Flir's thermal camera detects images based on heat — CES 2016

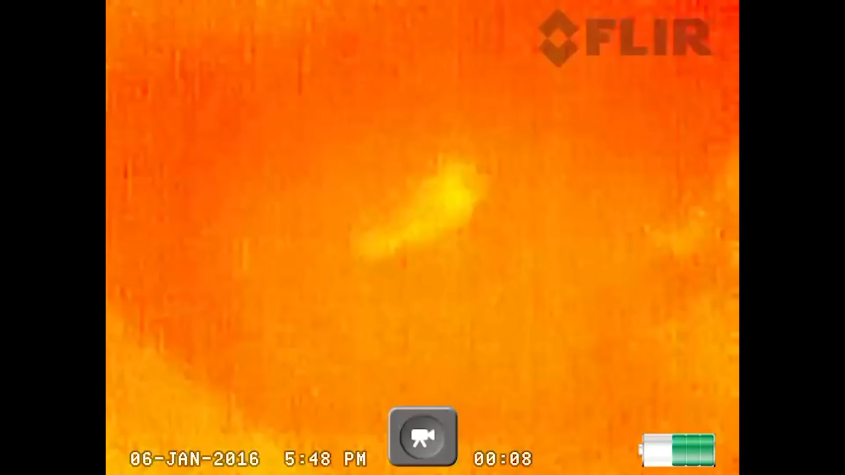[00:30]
the ground because they leave a heat
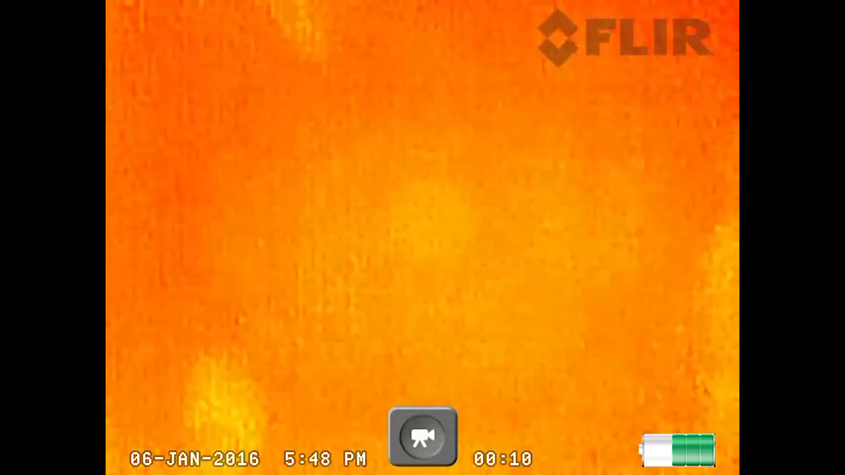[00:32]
signature if somebody is hiding in foliage you
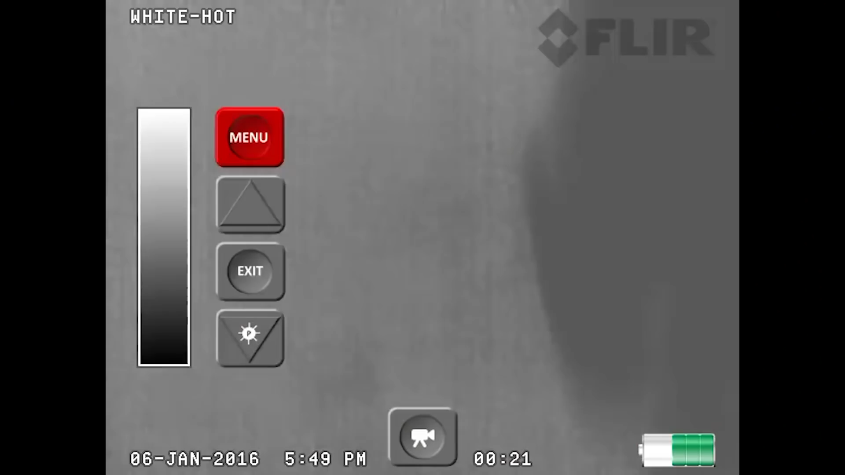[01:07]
for making different things show up more easily.